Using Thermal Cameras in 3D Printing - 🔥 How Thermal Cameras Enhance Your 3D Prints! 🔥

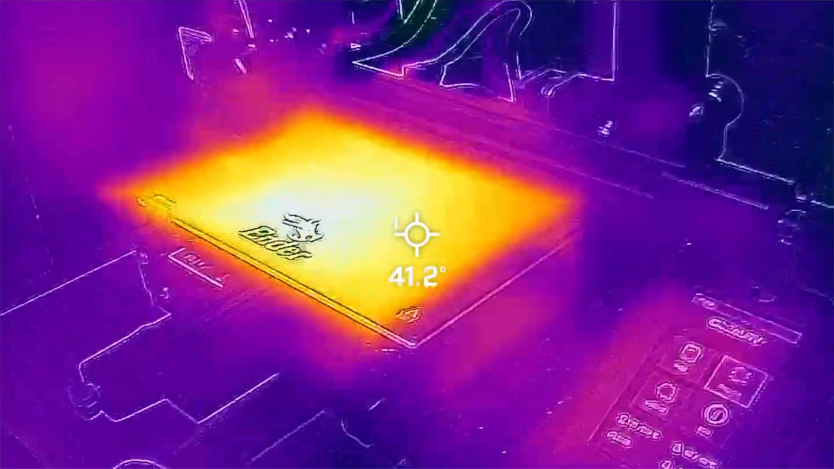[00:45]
Thermal cameras with their ability to detect and analyze temperature variations can play a role in improving the precision,
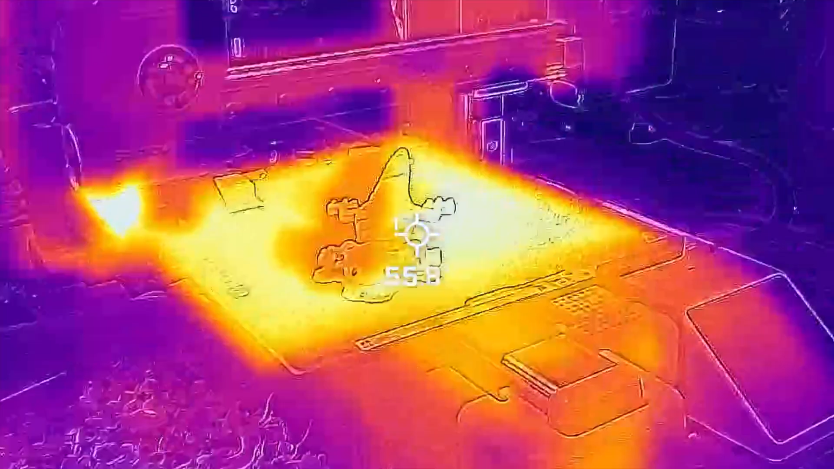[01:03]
These cameras provide real-time feedback on the
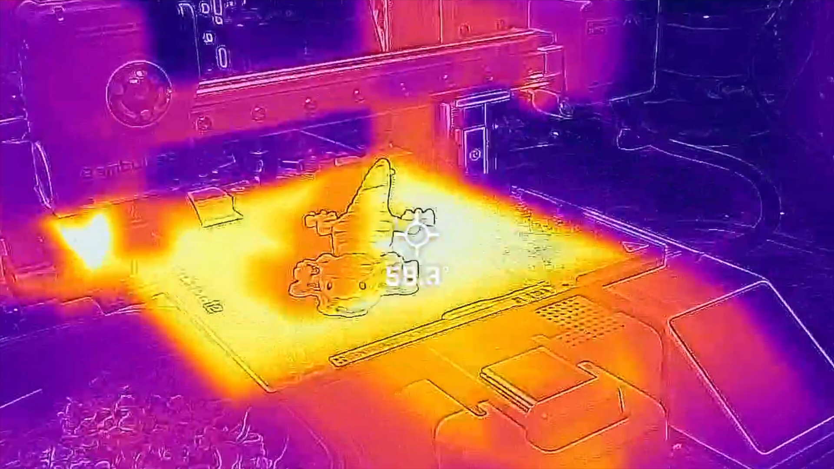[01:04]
temperature distribution across the print bed and the object being printed. This is particularly vital for materials sensitive to temperature fluctuations,
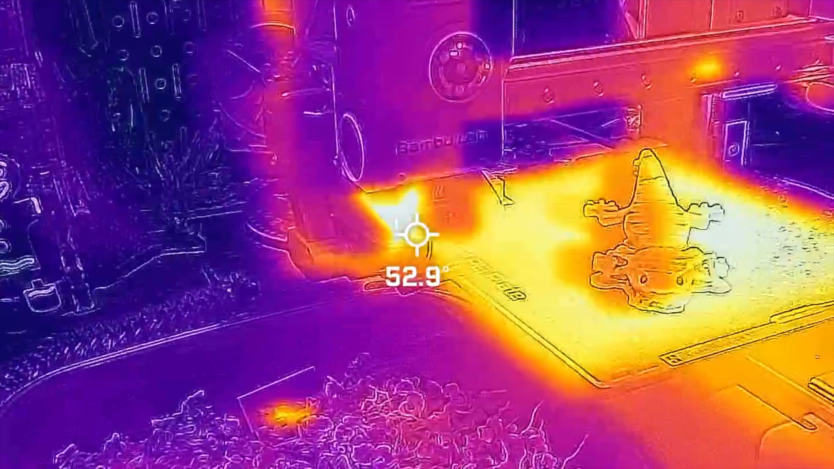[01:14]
ensuring consistent quality, and reducing the risk of issues like warping.
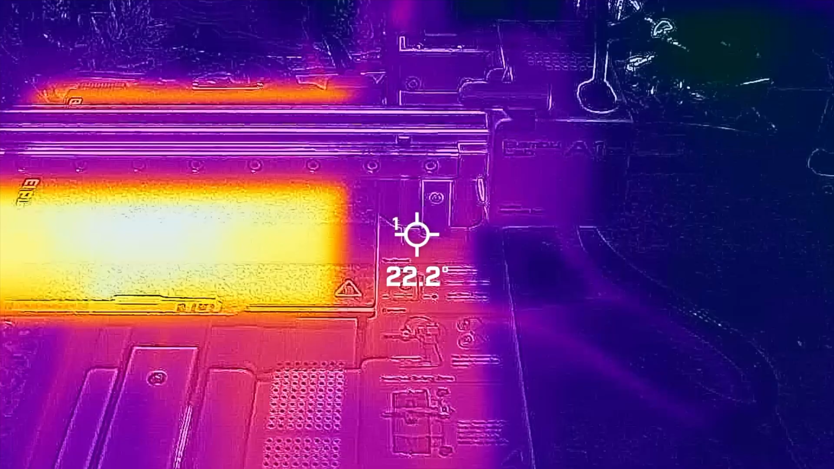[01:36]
Thermal data collected by these cameras is invaluable in optimizing print parameters for different materials.
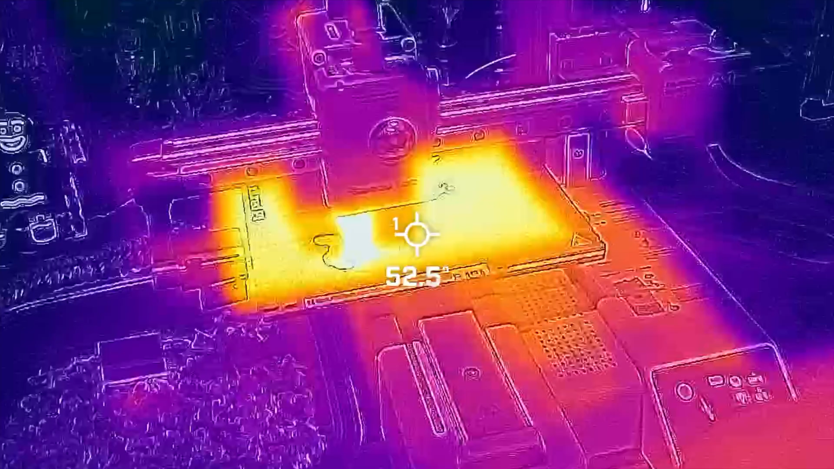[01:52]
Beyond just the printing process, thermal cameras assist in preventative maintenance for 3D printers.
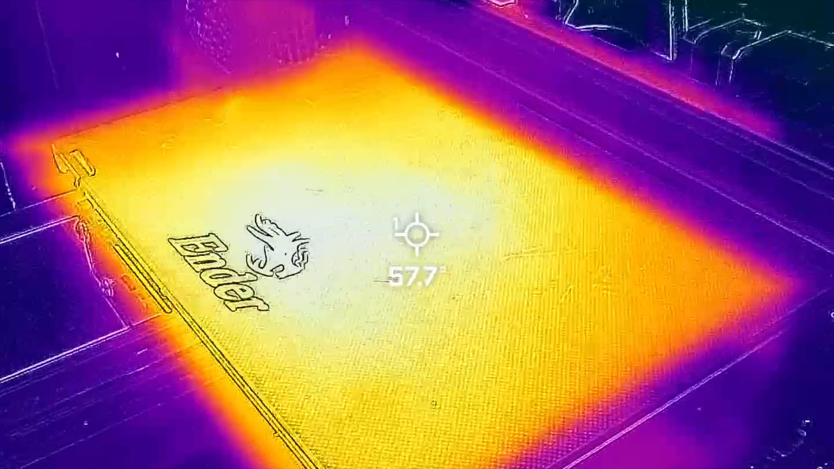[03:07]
So one of the most interesting things we saw was the difference in bed temperatures. When a machine was set to a certain temperature,
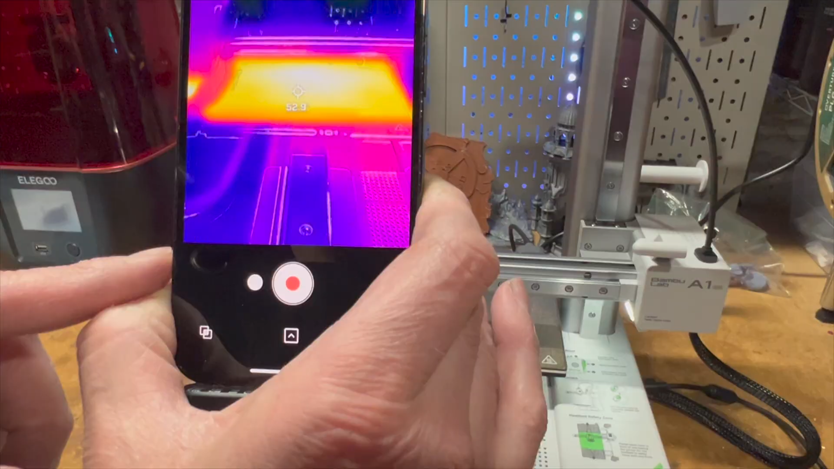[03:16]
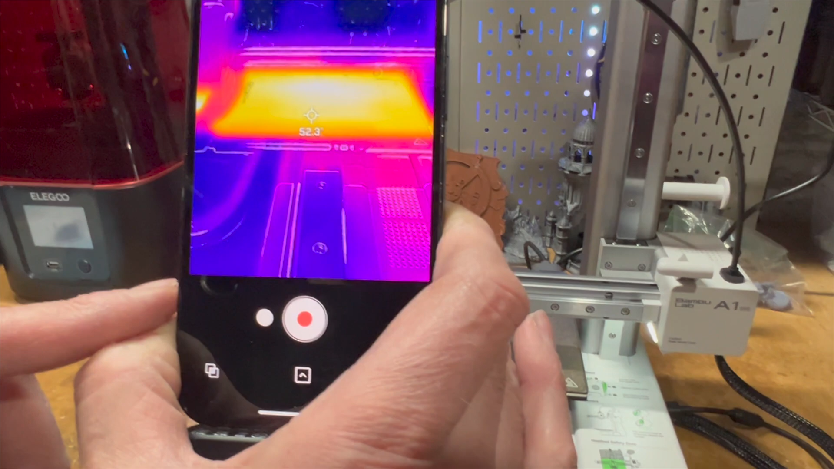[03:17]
when we scanned it with the thermal camera, it actually showed quite a difference in the temperature.
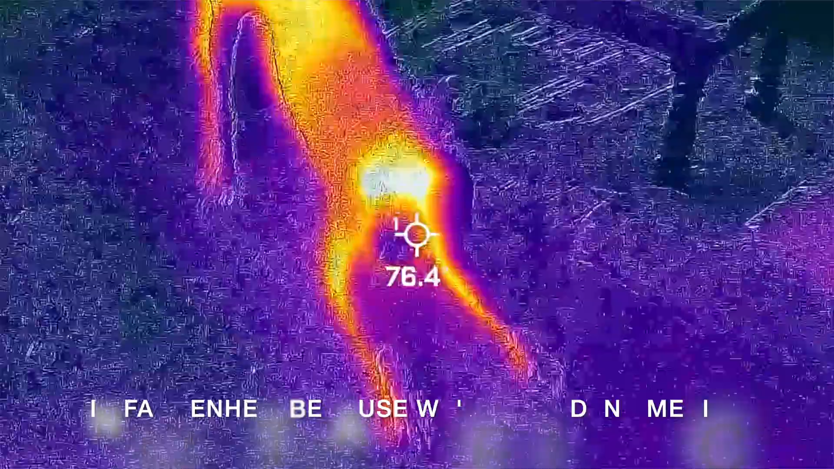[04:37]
I decided to scan my dog's temperature just for fun.